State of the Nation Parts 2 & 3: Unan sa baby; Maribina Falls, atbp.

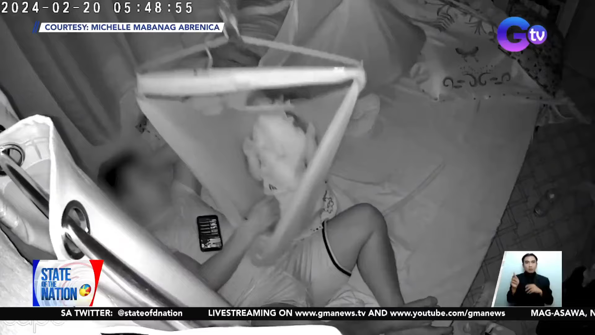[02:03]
Kita sa CCTV na kumakawag ang sanggol pero hindi ito agad napansin ng ama. Nang makita niyang nangyari, agad niyang tinanggal ang unan sa muka ng sanggol. Ayon sa ina ng sanggol, okay naman si baby.
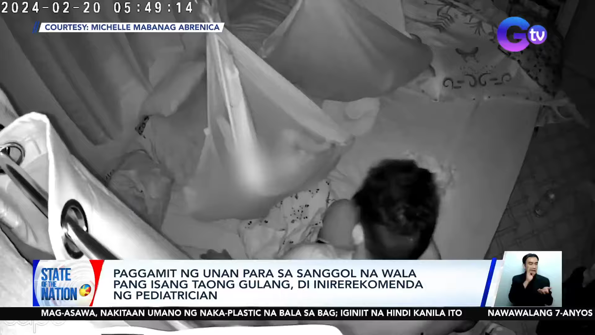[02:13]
Tingin ang ilang nakausap naming magulang. Hindi ligtas na pag-unanin ang mga sanggol.